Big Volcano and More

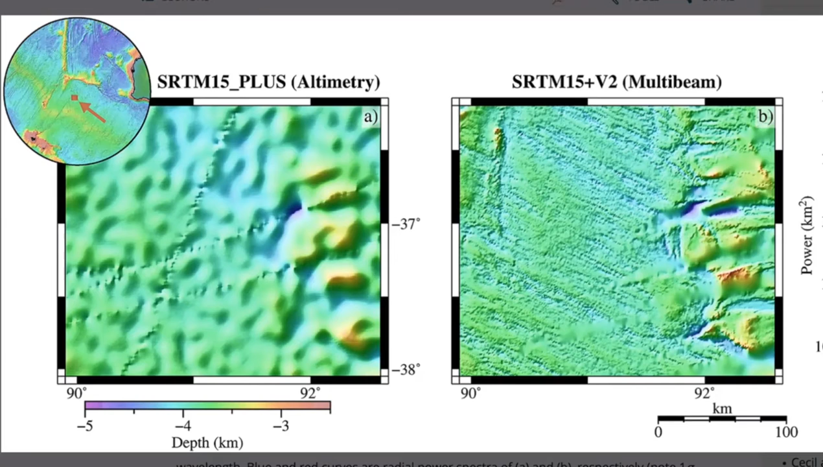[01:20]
And on the right, where we are now using multi-band scans of the ocean floor. The paper is linked below, is free to read, and there's much more than just one square comparison from before and after.